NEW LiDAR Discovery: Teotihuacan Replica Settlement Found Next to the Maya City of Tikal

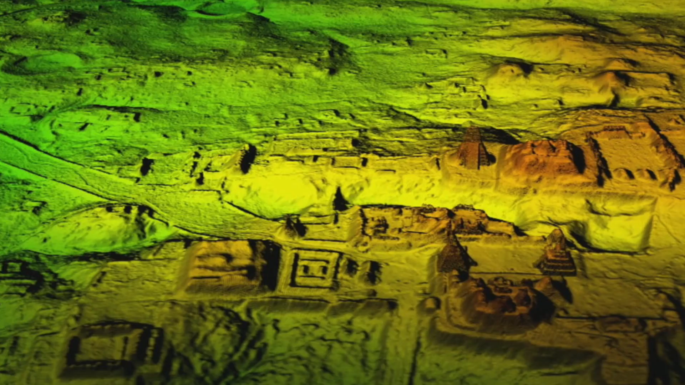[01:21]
but also identifying anomalies with more regular features that can only be the work of human hands.
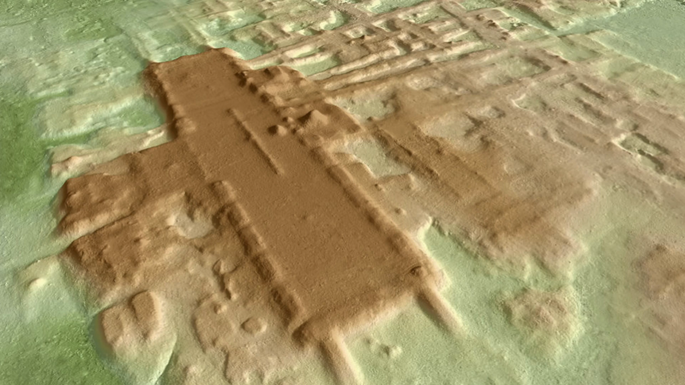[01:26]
Experts use LIDAR to map a set of hills located next to the Tikal city centre, and results have now proved that these hills are actually man-made mounds, and that buildings are buried beneath them. After reviewing the results, archaeologists have now gone into the field and confirmed the existence of the buried structures,
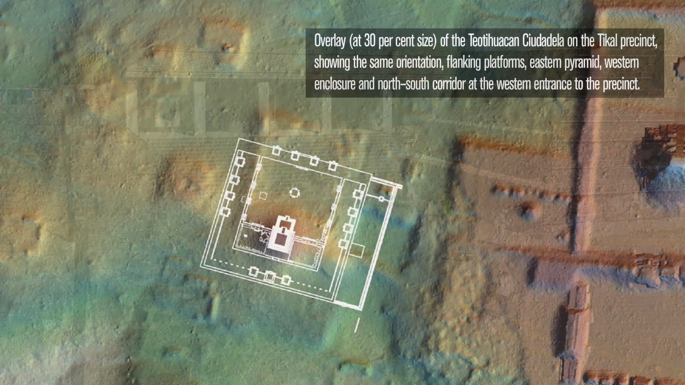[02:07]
It appears that natural hills were modified by human hands to model the shape of the citadel, the area that is thought to be the Imperial Palace of Teatawakan.